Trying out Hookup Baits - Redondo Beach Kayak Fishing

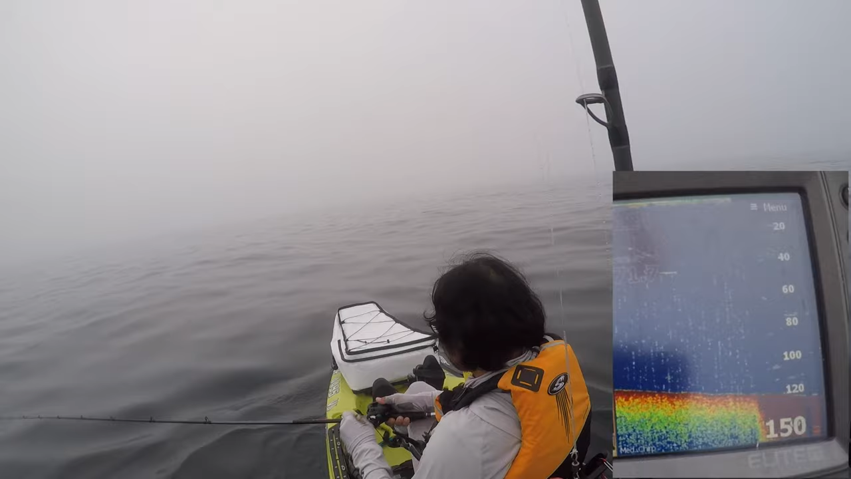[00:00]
that? You see that? Yeah, little sardines. I'm not gonna catch it on this, but.